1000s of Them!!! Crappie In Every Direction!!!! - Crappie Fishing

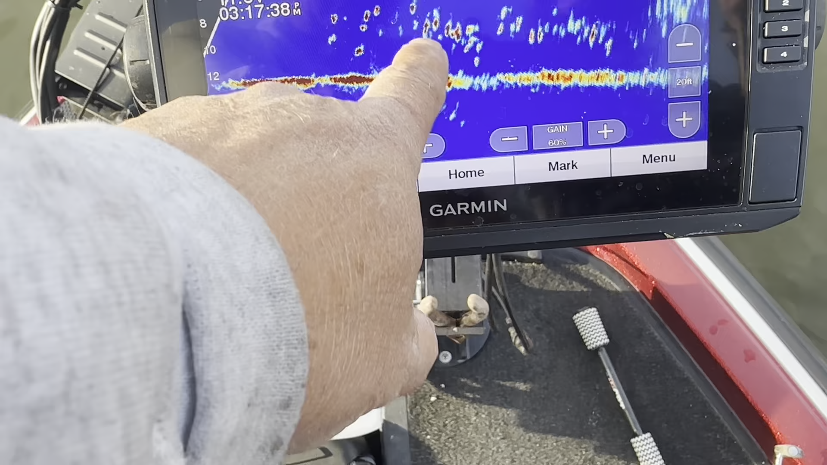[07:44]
There go you, Sammy. Yours is way down here. Fish is all over. See, why does that thing look so much bigger on the screen?
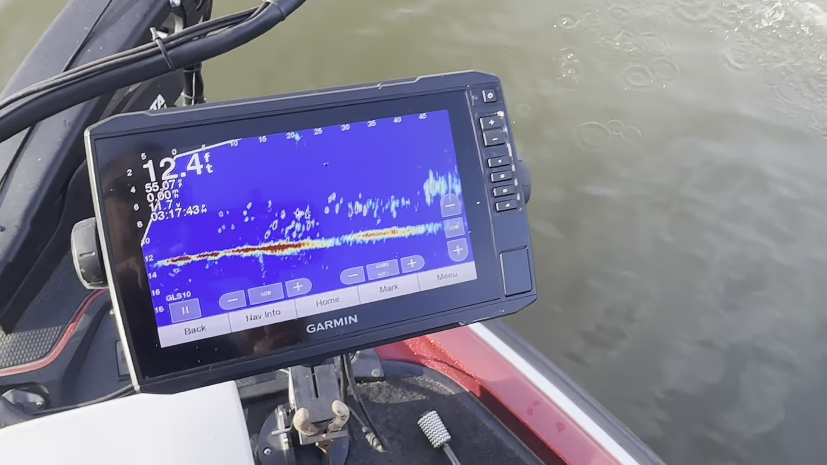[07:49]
On screen: depth 12.4 ft
It looks big, didn't it? It looks so big on the screen. Because there's probably nothing beside him. Got him, Sammy? All right.
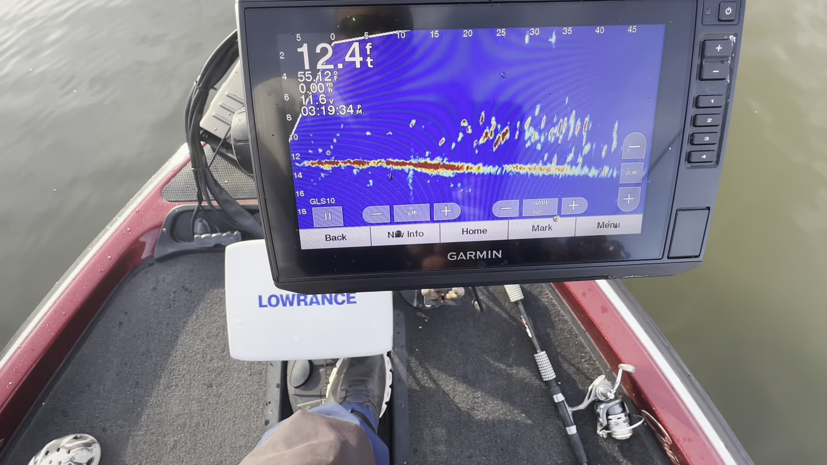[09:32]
On screen: depth 12.4 ft
Oh, there you go. 30 feet. Right there, that arrow. There went Brian. Here you come, Brian. One. Are you right here? You're back here, Samuel. You got two fish all over yours, Brian.
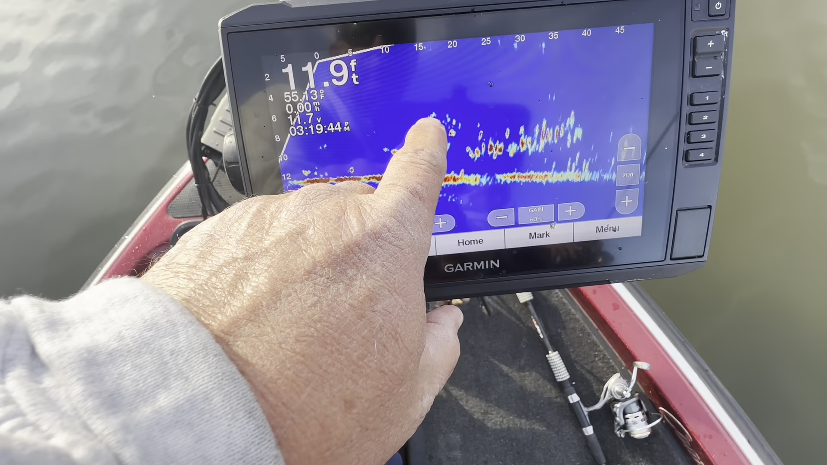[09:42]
On screen: depth 11.9 ft
That's so crazy. You got him, Samuel?
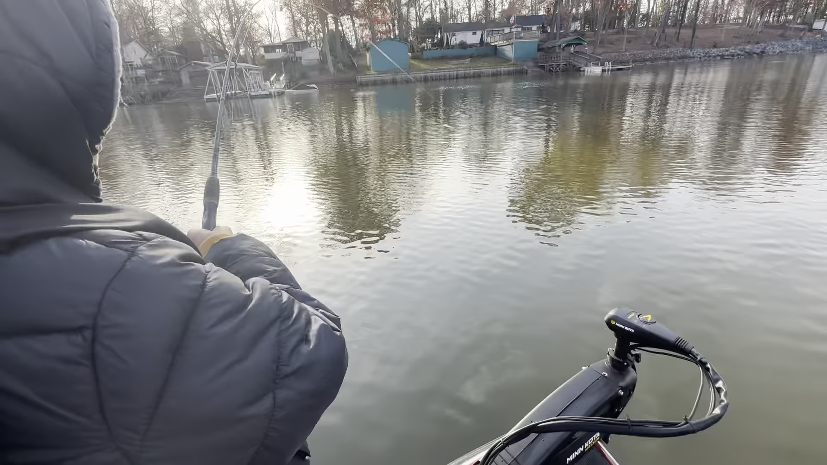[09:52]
All right, boy. All right, sling him in here. That's what I'm talking about. hip.
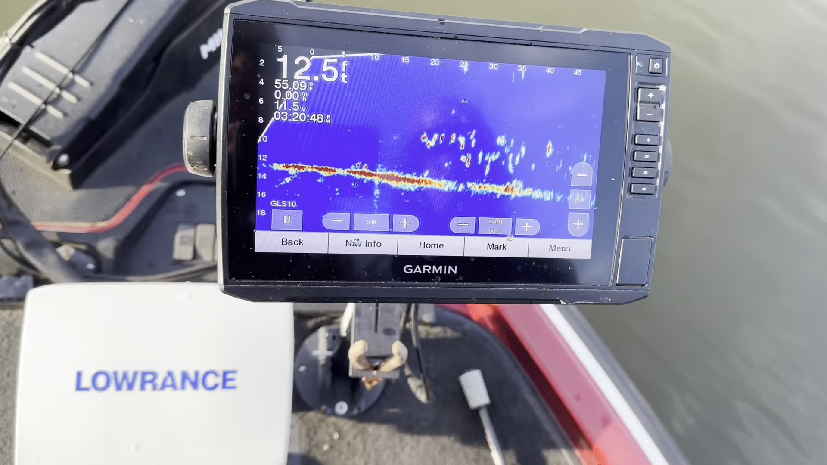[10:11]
On screen: depth 12.5 ft
Oh, I forgot to show the cast. There's a jig. So I won. Here comes one to it already. Yeah. Yep. Here's the same one doing. Wine. Sam.
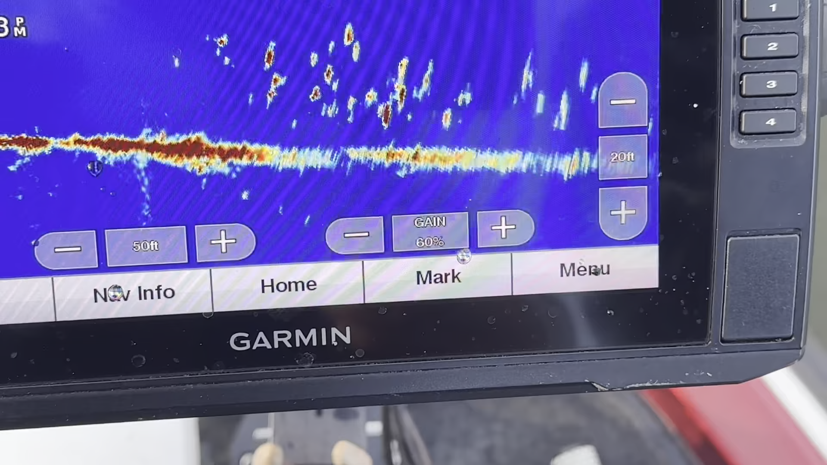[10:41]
See, you hit the water, there goes your jig, start winding. There comes the fish up.
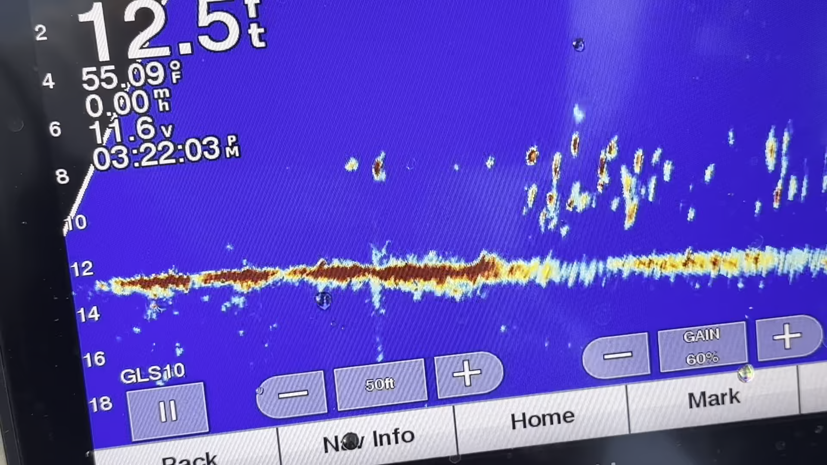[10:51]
On screen: depth 12.5 ft, water 55.09°F
Get him? Yeah. Sammy, there you are, Sammy. Fall. What'd you wind for? Little baby. Yeah, little small guy. What?
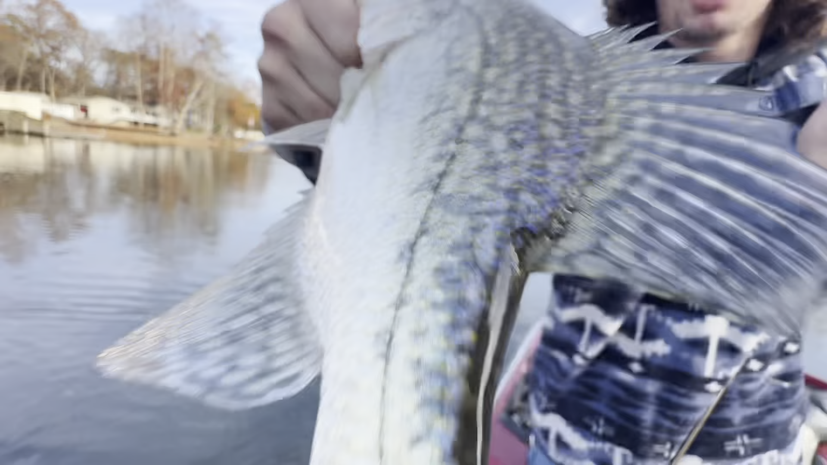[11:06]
I'm fine.
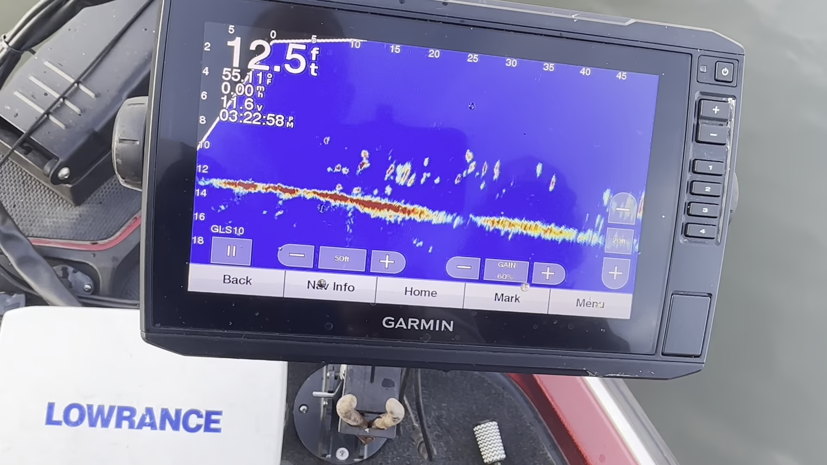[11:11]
On screen: depth 12.5 ft
Yep. Right there's two of them. Get any more. Get him, Samuel. Not a crappie, you got a species.
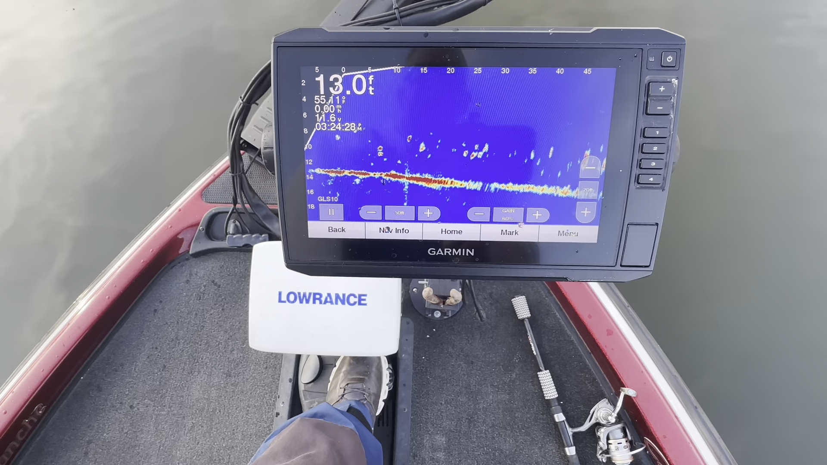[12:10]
On screen: depth 13.0 ft
He still has two falling now. Three falling. Those fish are falling like crazy. You get him finally. He finally snatched him. All right, buddy.
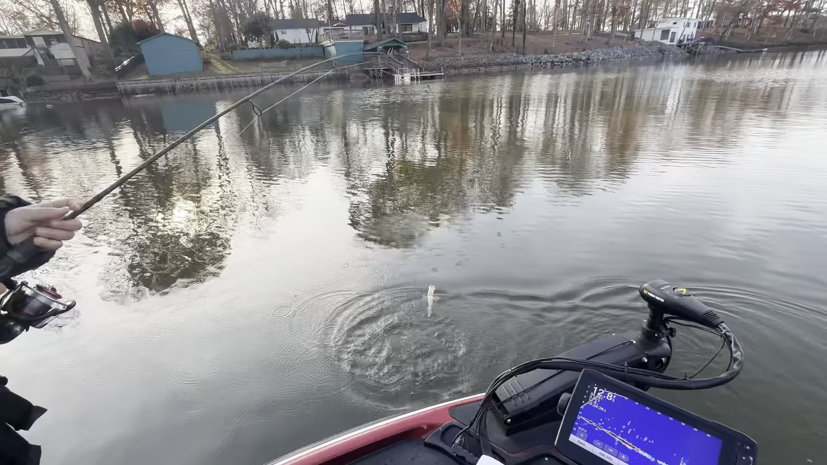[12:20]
That's a good one, too. Oh, I forgot to show it again.
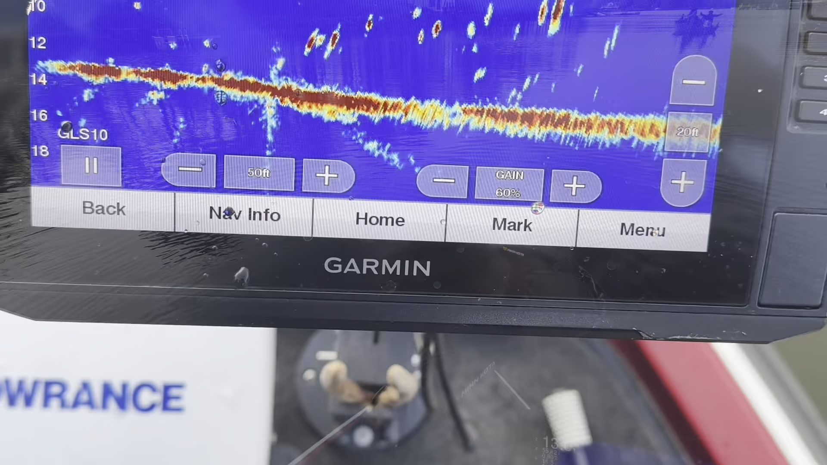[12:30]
Start winding, Sammy. You put it right on top of the big one, Sammy. Come on now.
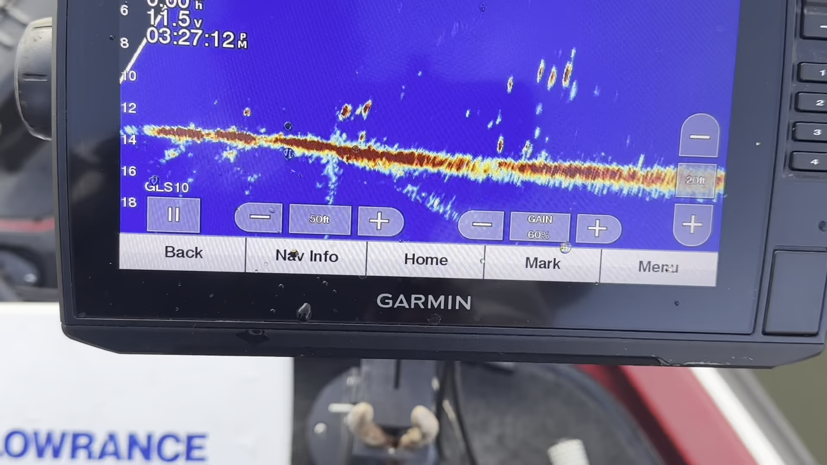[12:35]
You lost him. You got him? See, you snatch him out right there.
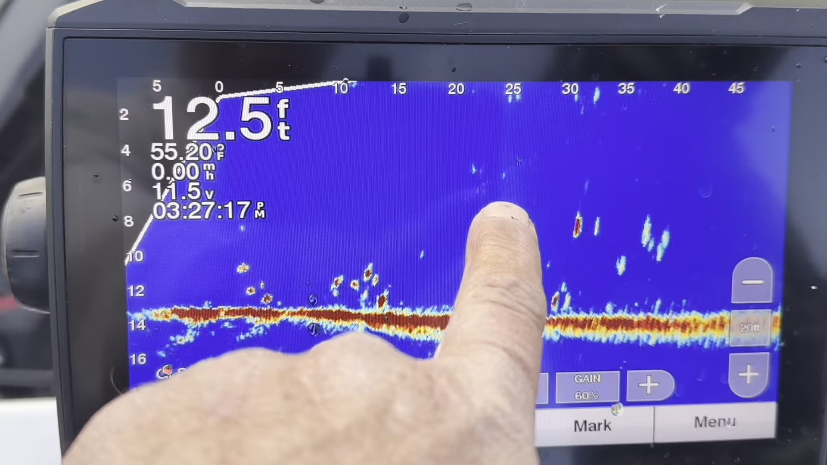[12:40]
On screen: depth 12.5 ft, water 55.20°F
He was right there beside that big one. Good job, Sam.